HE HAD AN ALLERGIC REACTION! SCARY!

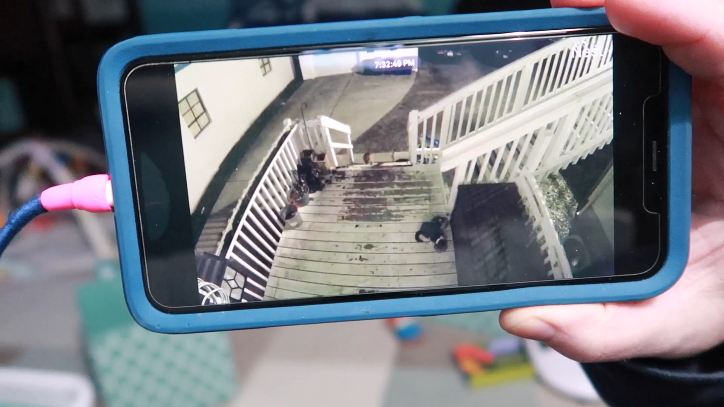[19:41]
okay so here comes the calico cat up the stairs and there's the black and white cat eating
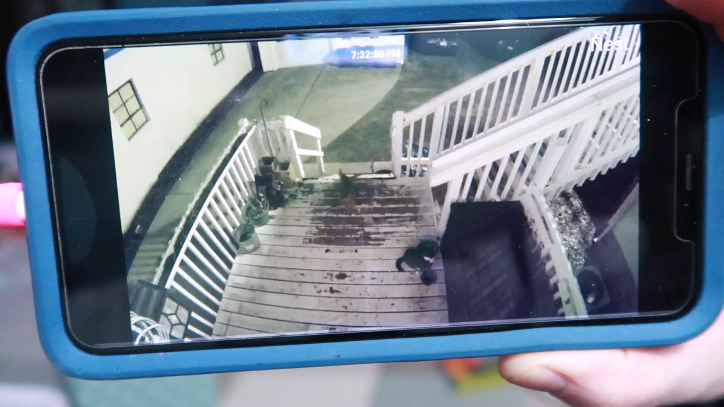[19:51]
oh my goodness
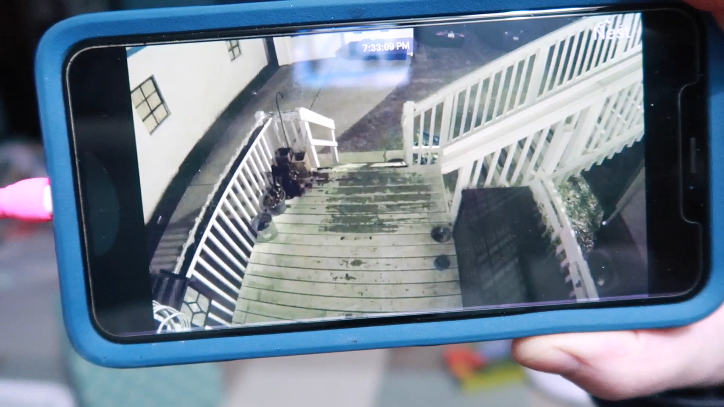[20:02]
oh my god it's still going on my gosh are they both okay carrie only the calico cat came back down
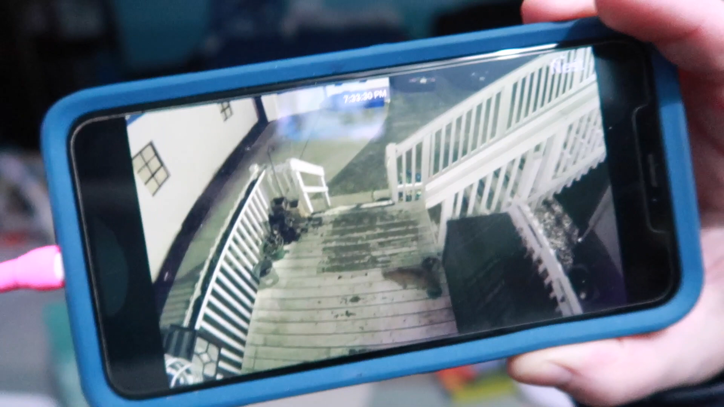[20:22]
the orange cat could have went through the slats and the stairs come on harrison oh my goodness